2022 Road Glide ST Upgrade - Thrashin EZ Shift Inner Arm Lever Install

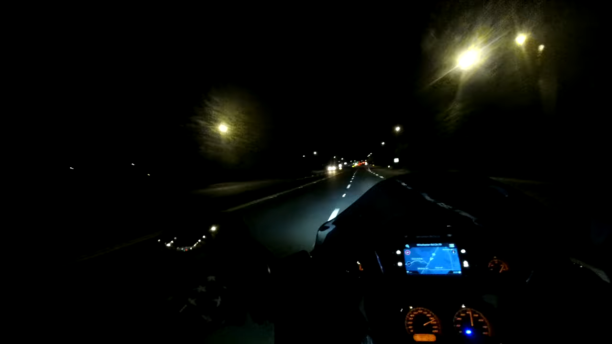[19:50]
all right so I'm probably not going to hit this light
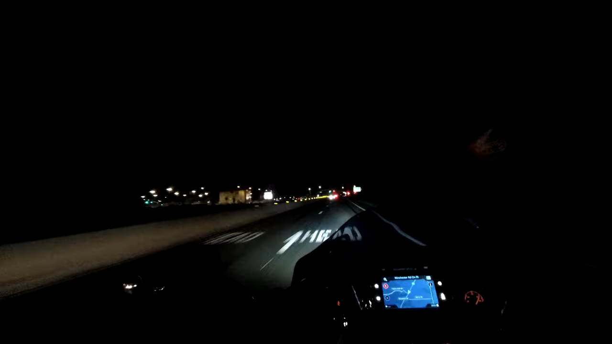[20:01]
but I'll slow down I'm in first up into neutral just like that five for five